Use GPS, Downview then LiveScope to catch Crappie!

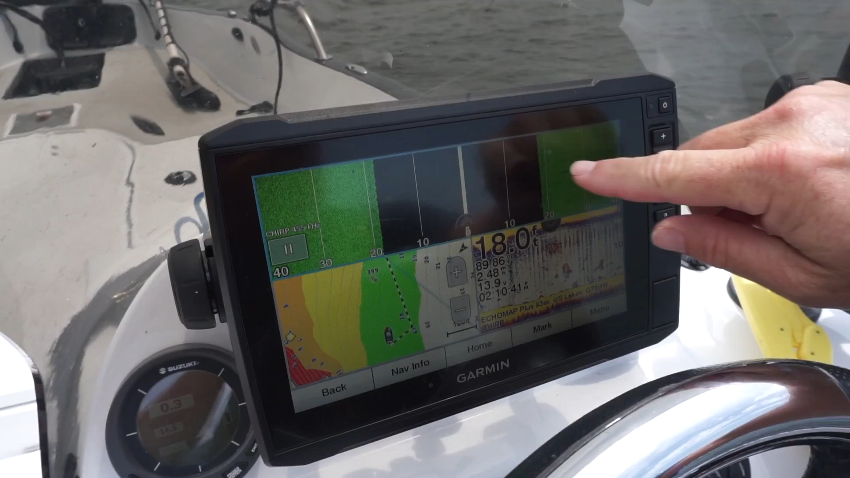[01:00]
there I've got side imaging going this way traditional 2d sonar over here
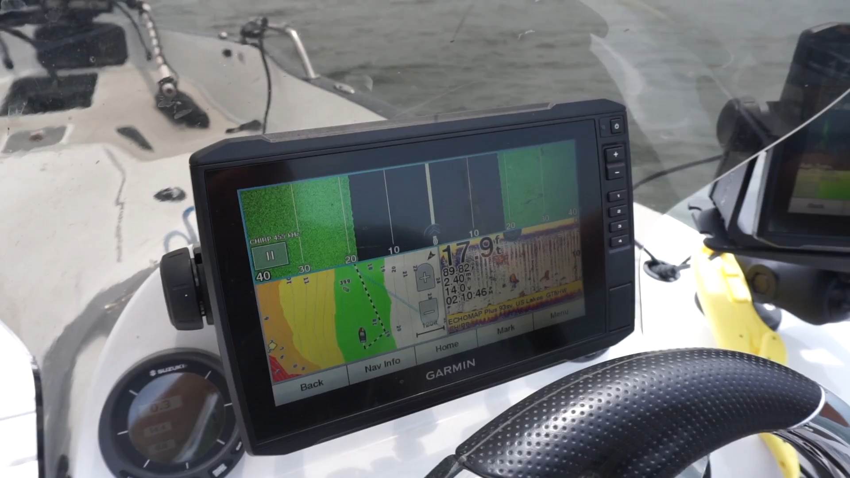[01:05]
and then over here on this one I've got my down scan my down scan is on the full range
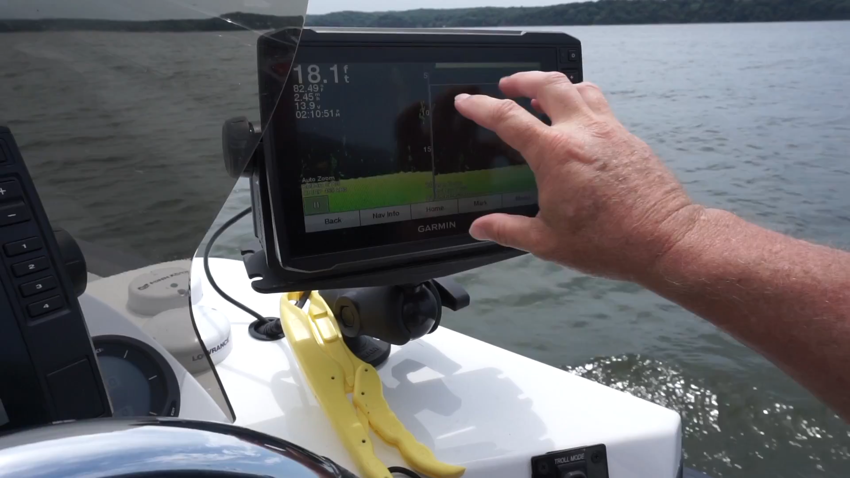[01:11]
here and then it's on the zoom side right here so I've got everything I need once I drive over this brush
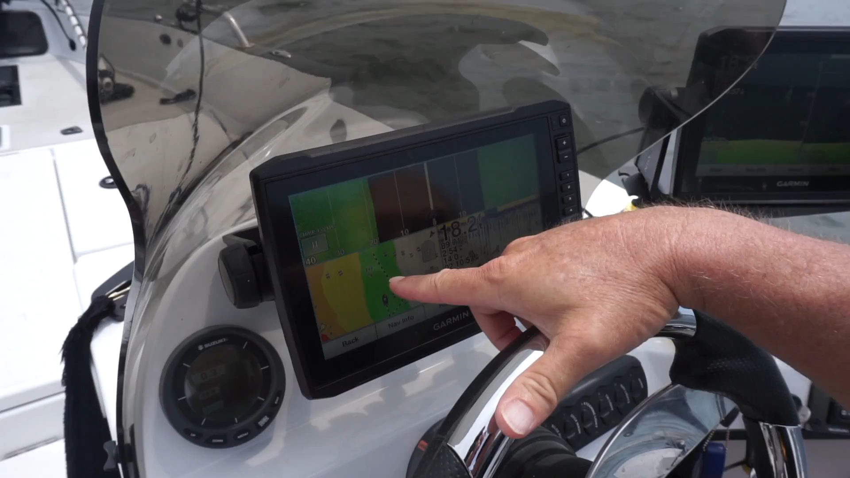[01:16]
pile right here at 399 to look and see if there's any crappie in there
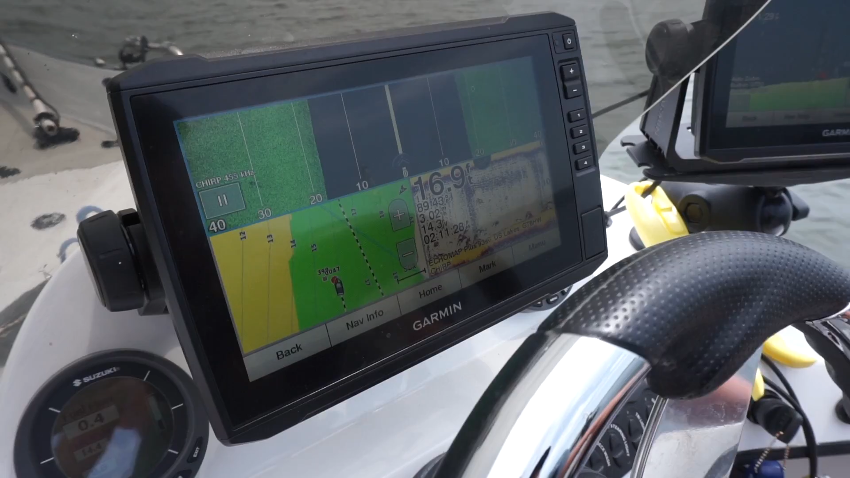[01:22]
oh yeah
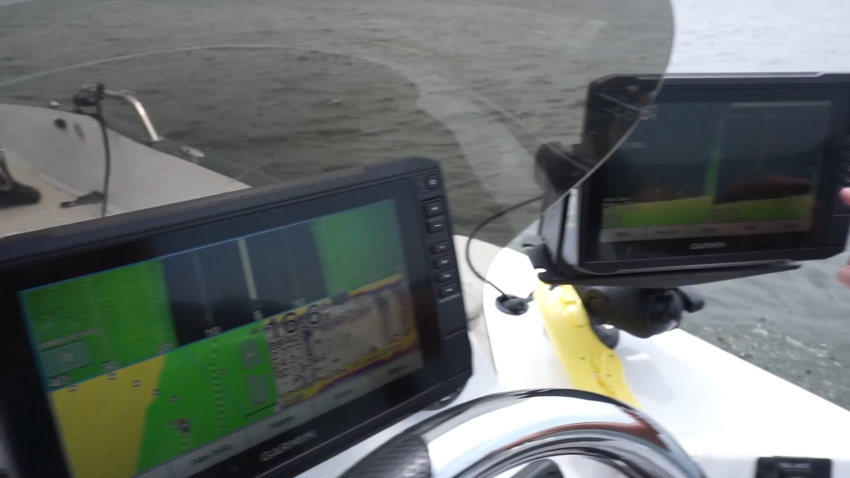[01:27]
okay so right here we've got crappie on top of the pile and on the edges of the pile right here
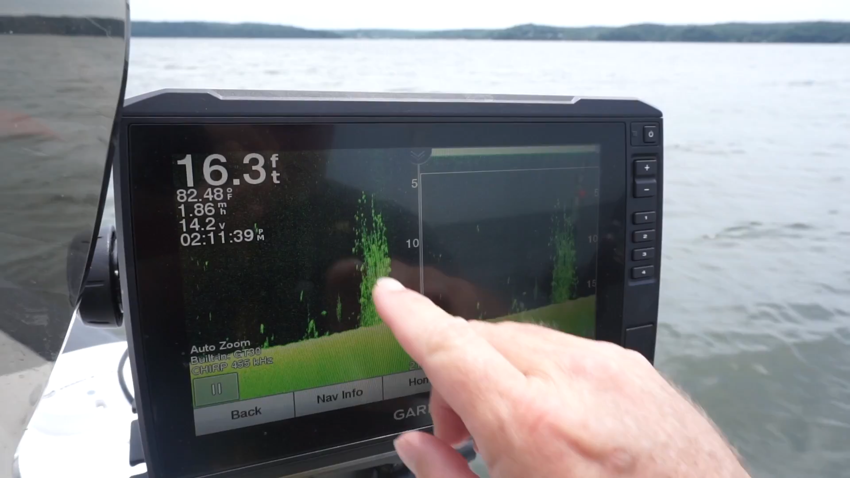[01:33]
On screen: depth 16.3 ft
and that's what I'm going to be dropping my minnows down into I'd like to talk to you a little bit about what we're doing here now we've got
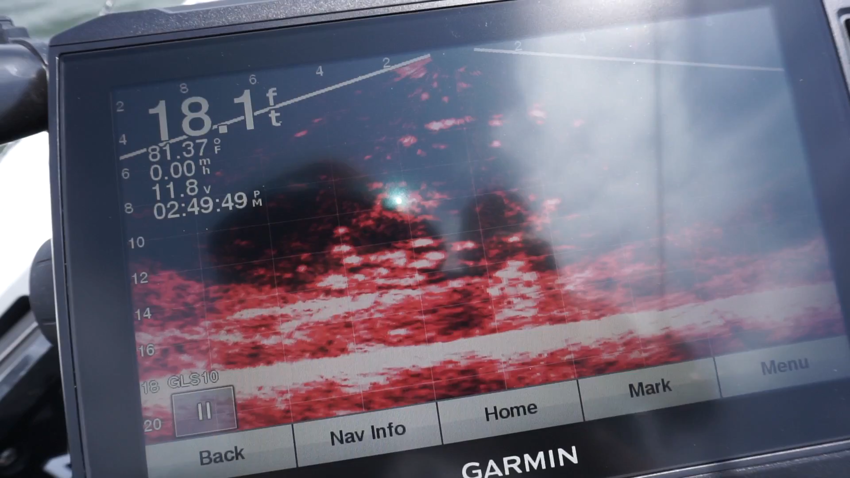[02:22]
On screen: depth 18.1 ft, water 81.37°F
okay I'm going down there you can see my mana and sinkers going down
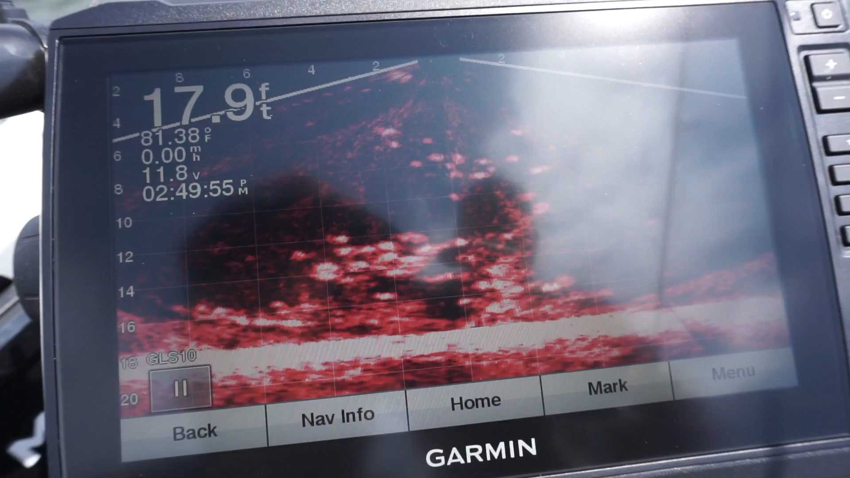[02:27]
On screen: depth 17.9 ft, water 81.38°F
those are bluegill at the top but I'm going to stop my sinker right there up
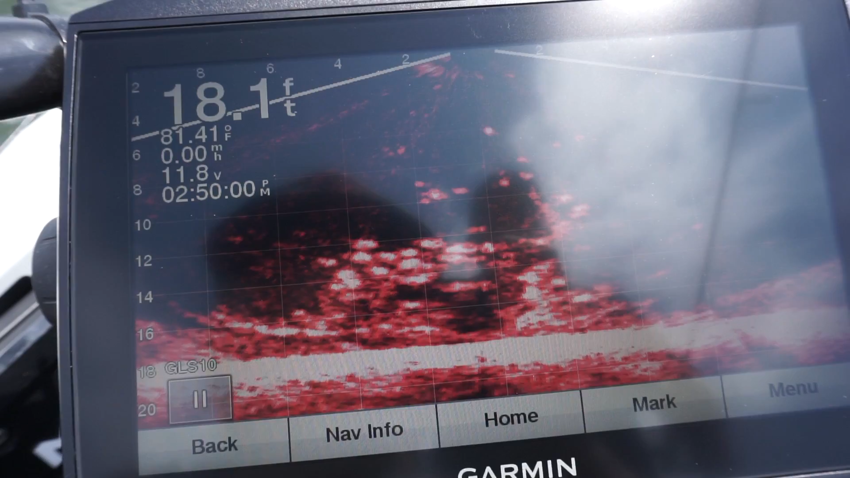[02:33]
On screen: depth 18.1 ft, water 81.41°F
on top of that pile and my minnow is sitting right on top of the pile I'm gonna pull it up just
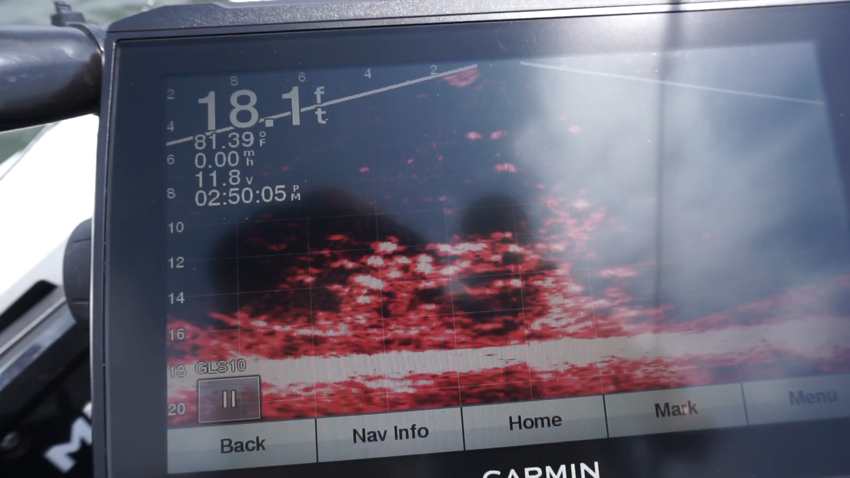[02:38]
On screen: depth 18.1 ft, water 81.39°F
a little bit see if I can coax one of those crappie there he is right there he just come out of there and there you
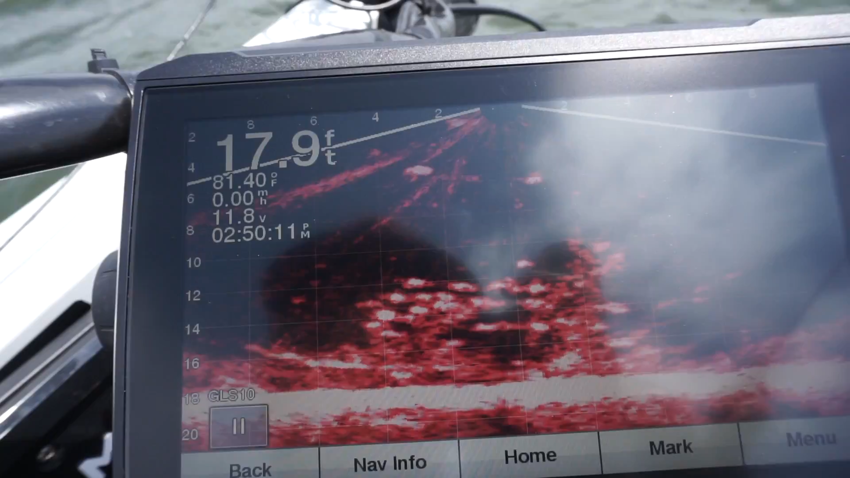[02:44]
On screen: depth 17.9 ft, speed 0.00 mph
can see him coming up on the live scope and there he is guys just